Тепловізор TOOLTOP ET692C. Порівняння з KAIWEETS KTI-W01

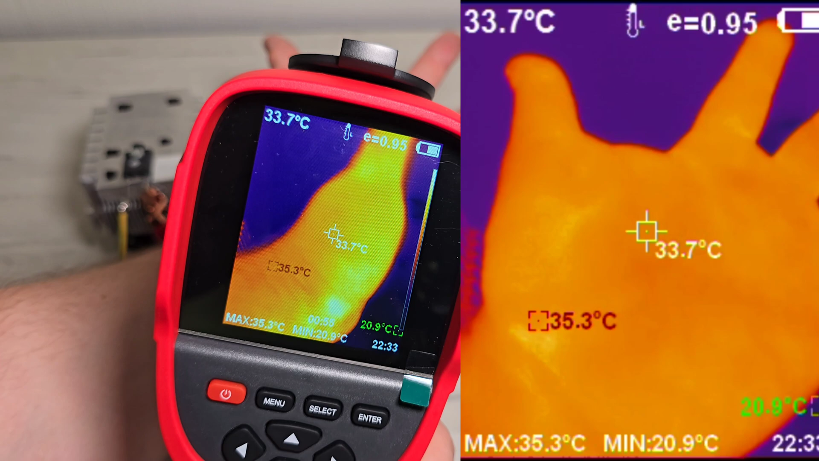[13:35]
On screen: spot 33.7°C, max 35.3°C, min 20.9°C
Видно, що в різних частинах температура відрізняється.
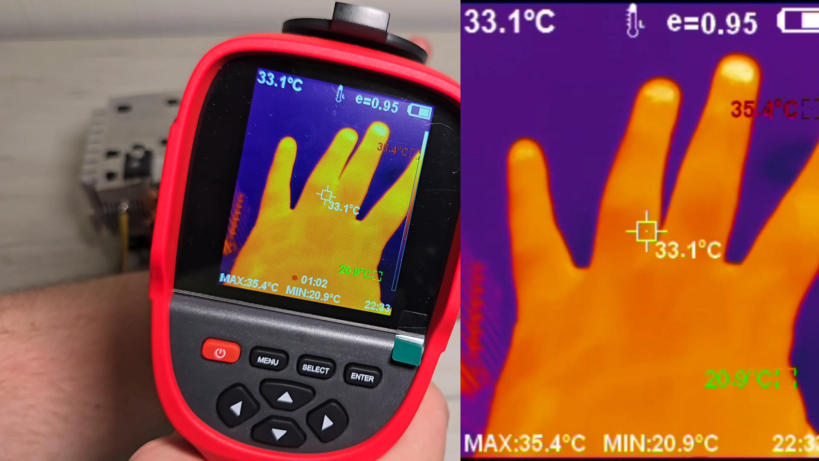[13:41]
On screen: spot 33.1°C, max 35.4°C, min 20.9°C
Як і зображення, мені досить подобається.
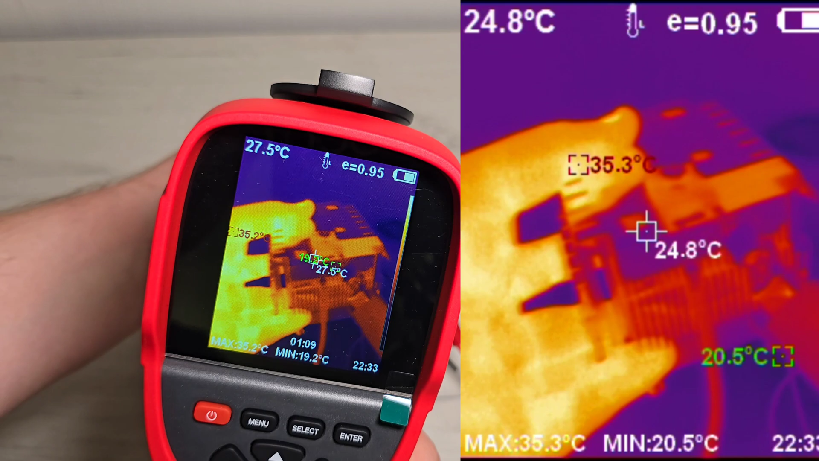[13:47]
Воно чітке і загалом для такого домашнього користування, оцих 256 точок, це такий оптимальний варіант на сьогоднішній день. Як на мене, з меншою роздільною здатністю немає резону купувати тепловізор, бо різниця в ціні мінімальна.
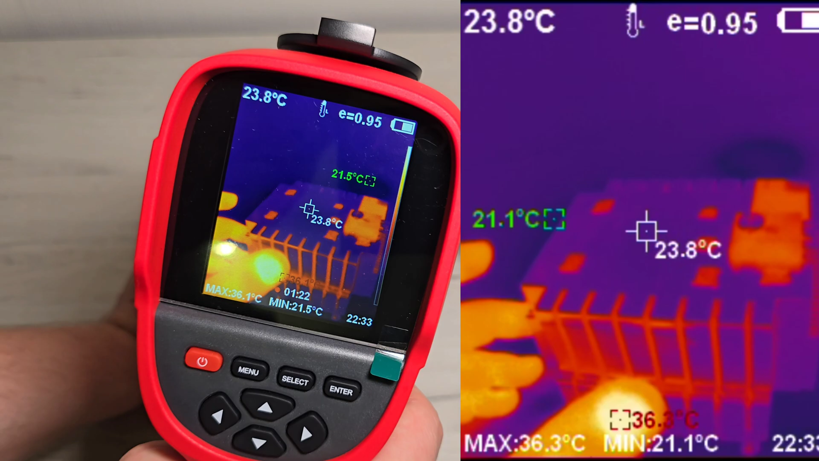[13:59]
On screen: spot 23.8°C
А із більшою вже ціна значно зростає. Тому от такі 256 точок, це такий оптимальний варіант. І взагалі, чому я для себе обрав тепловізор в окремому корпусі?
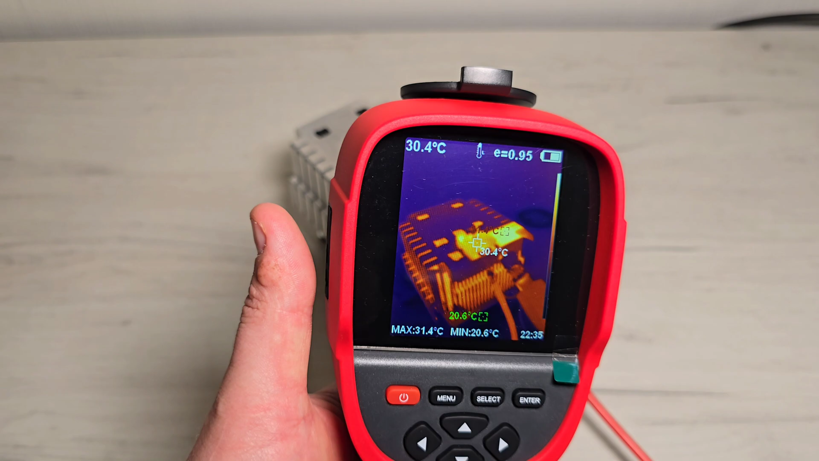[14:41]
On screen: spot 30.4°C, max 31.4°C, min 20.6°C
Єдиний мінус, що на тепловізор не можна записувати відео зі звуком. Якщо там потрібно під час якихось обстежень коментувати щось, то не вийде так. Тепловізор не записує звук. Потрібно тоді або на телефон додатково записувати.
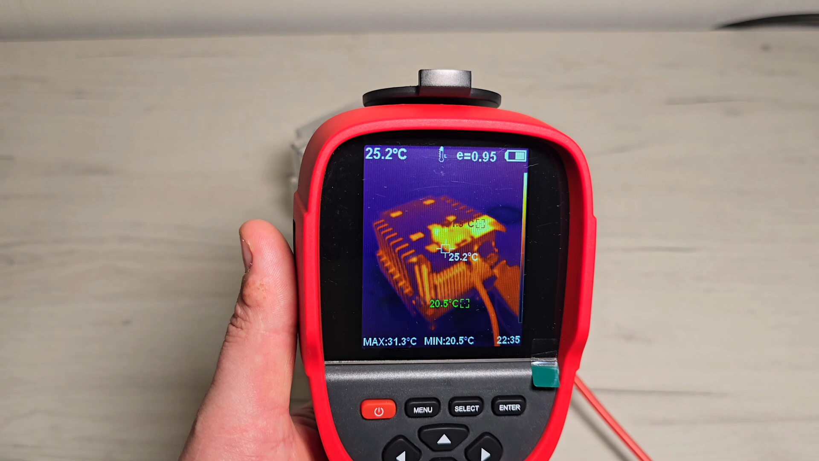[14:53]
On screen: spot 25.2°C, max 31.3°C, min 20.5°C
А коли використовуємо приставку до телефону, там, здається, можна відразу звук записувати також на відео. Я, напевно, не буду затягувати це відео. Більш детальні тести можете подивитися в огляді тепловізора Кайвец. Я там показував і будинок ззовні, там низькі температури, і теплу підлогу,
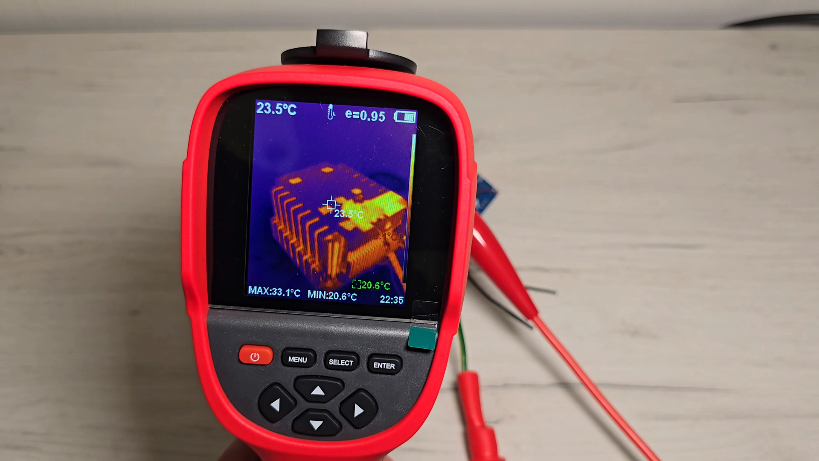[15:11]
On screen: spot 23.5°C, max 33.1°C, min 20.6°C
там колектор теплої підлоги, холодильник, як нагріваються батареї. Загалом у цих тепловізорів основні технічні характеристики однакові. Роздільна здатність.